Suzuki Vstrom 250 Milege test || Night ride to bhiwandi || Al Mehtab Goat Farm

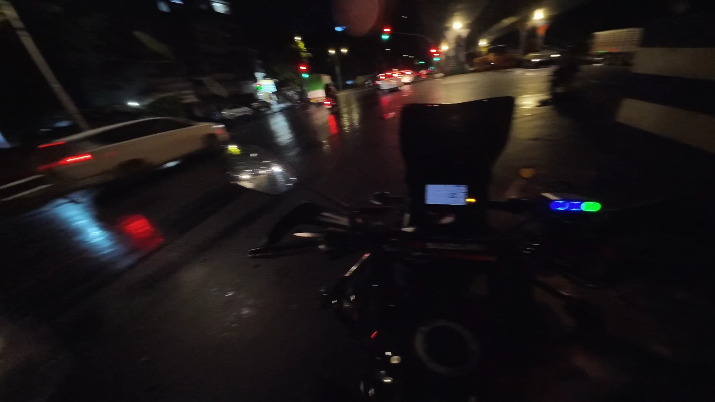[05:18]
रहें को पेंड लिया गया है और अब मुवमीद है कि बारिश आईगी अब